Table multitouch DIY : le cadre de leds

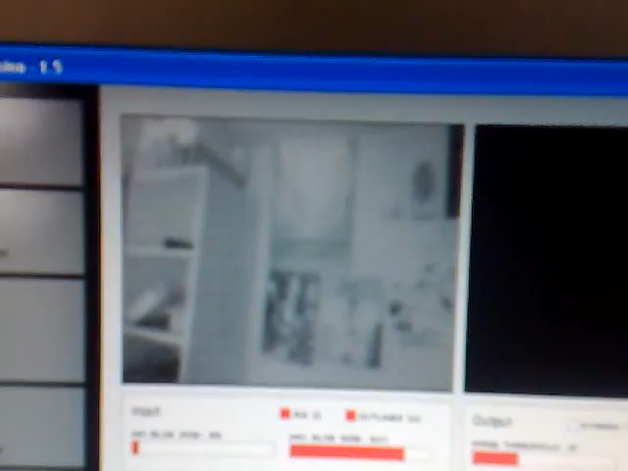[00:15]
Et donc on a configuré très succinctement le logiciel CCV qui nous permet de détecter la caméra.
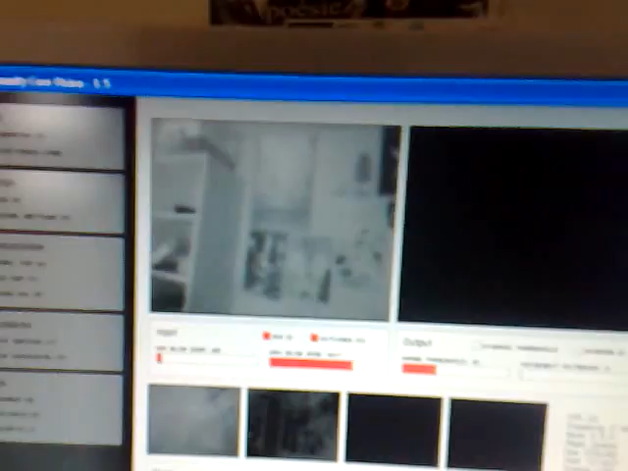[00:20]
Et là on vient de brancher maintenant la plaque qui va nous servir,